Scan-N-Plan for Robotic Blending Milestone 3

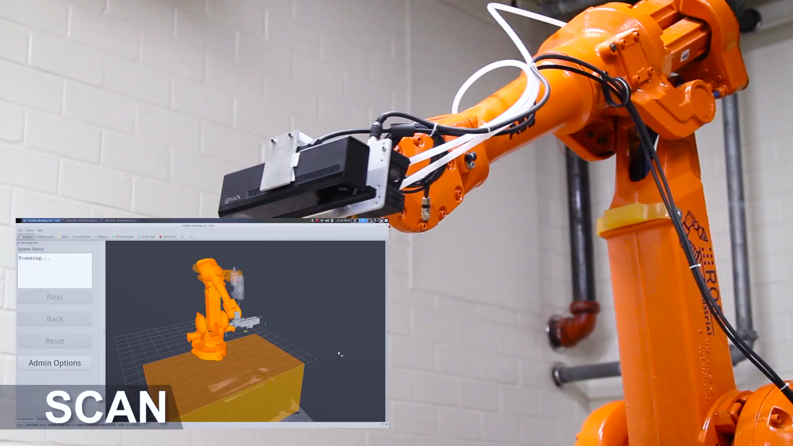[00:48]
In the first step of the process, the user instructs the robot to scan its work cell using an RGB depth camera on the end effector.
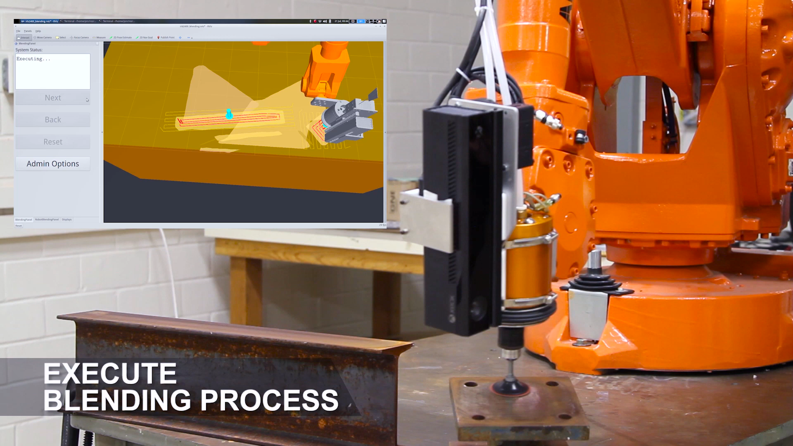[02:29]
which guarantees optimum smooth trajectories that avoid collisions, joint limits, and singularities.
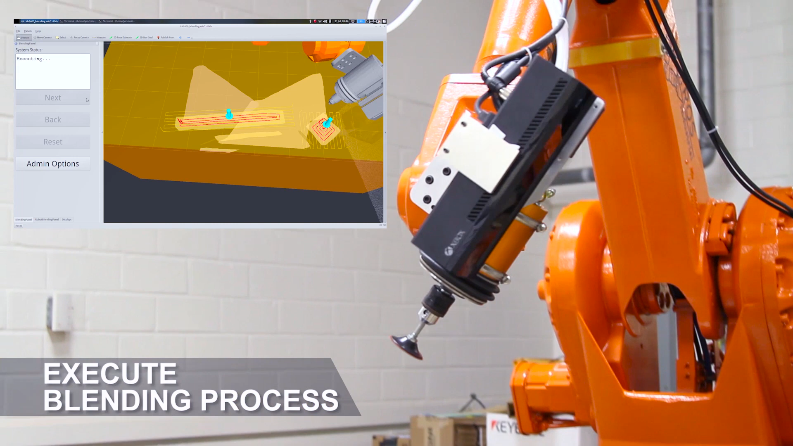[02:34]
Note the tilted orientation of the surface.
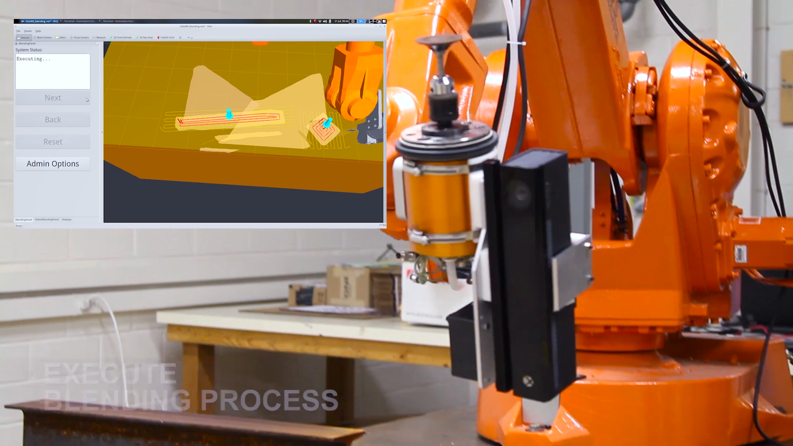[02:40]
We can currently handle flat surfaces at arbitrary size, position, and angle. We anticipate support for more complex surfaces in the next milestone.